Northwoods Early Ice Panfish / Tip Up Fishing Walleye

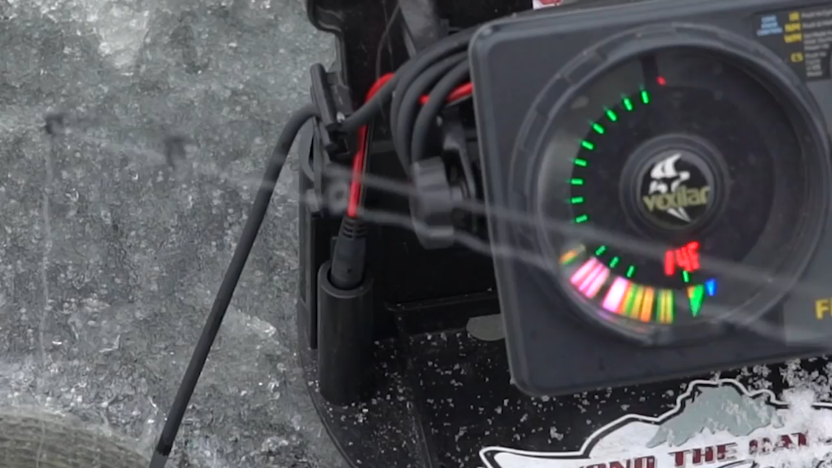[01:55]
Night, night. There you go, Tommy.
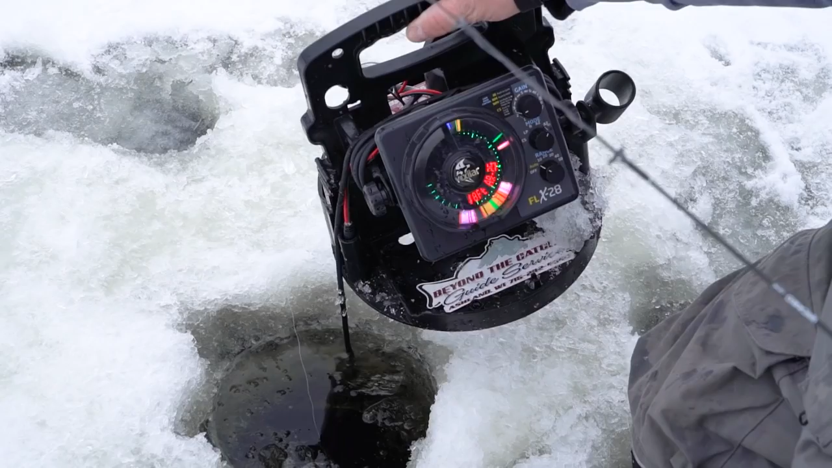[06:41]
Here's my bait here. Look at this one's coming up off the side. He's coming into the cone now.
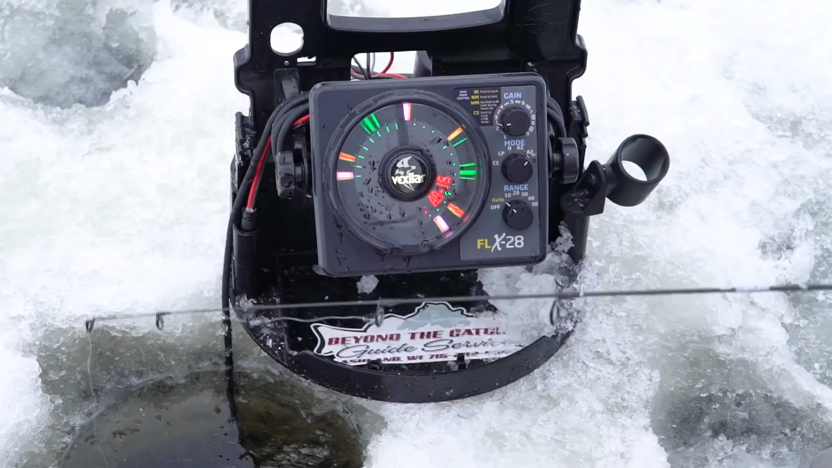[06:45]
So we got one fish on the screen. Look around me now. See, there's a few more off to the sides.
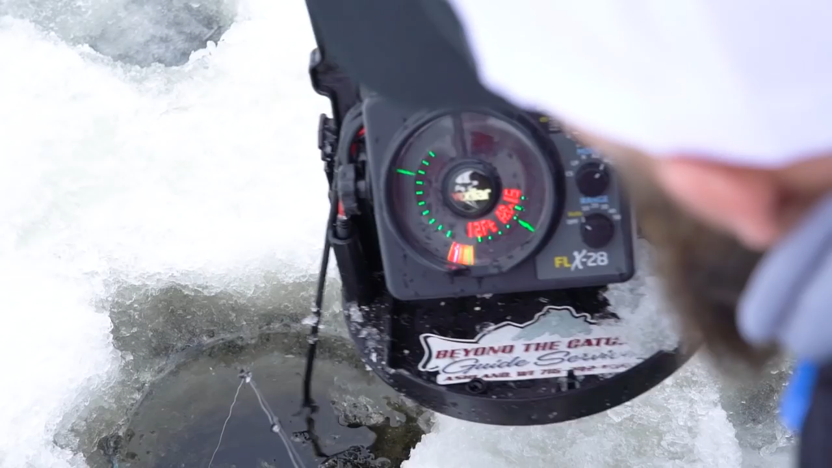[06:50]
Just swinging that transducer. If you think about it, it's like a flashlight on a rope.
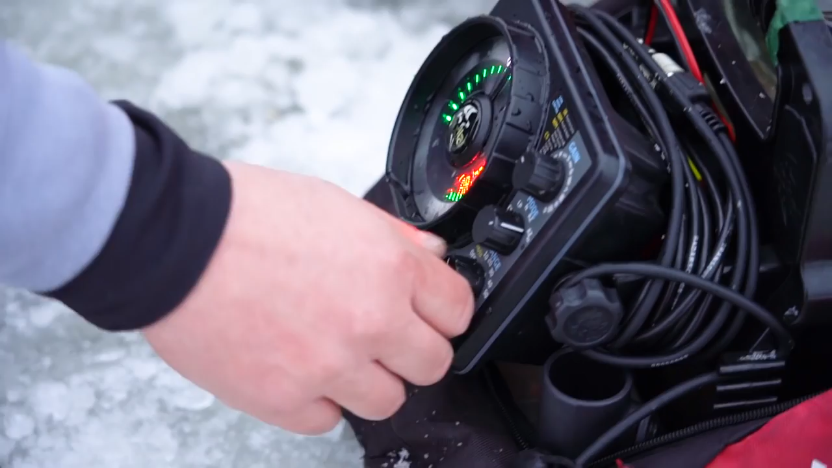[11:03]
So say you want to have your 6 or 12 foot zoom on. Let's turn that towards everybody. You want to be in low power mode. Okay. So you shut your unit off, put it in low power, hold your gain down.